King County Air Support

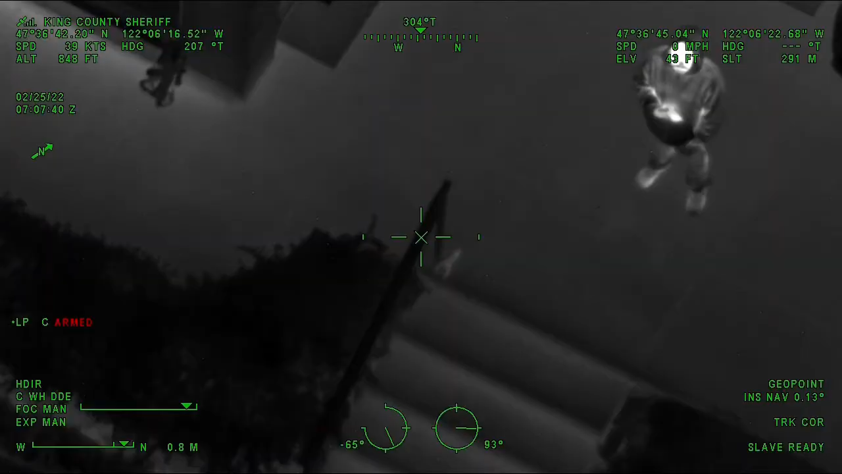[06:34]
The one in Bellevue where we had an armed suspect at the back of a house and he was armed with a rifle and a pistol.
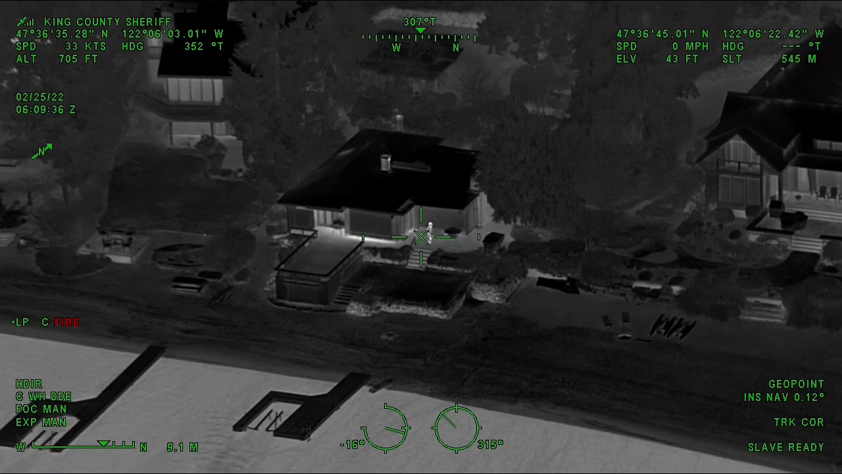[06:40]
I think the pistol was later determined to be a BB gun, but nobody on the ground would have known that anyway. So I was flying.